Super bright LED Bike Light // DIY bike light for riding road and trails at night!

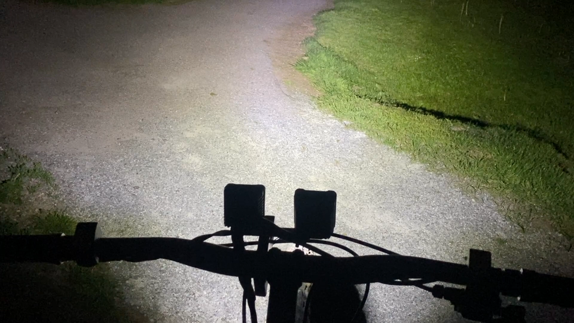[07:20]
So here I'm testing it out for the first time just riding around my neighborhood. So that is the low beam. Let's try the high beam.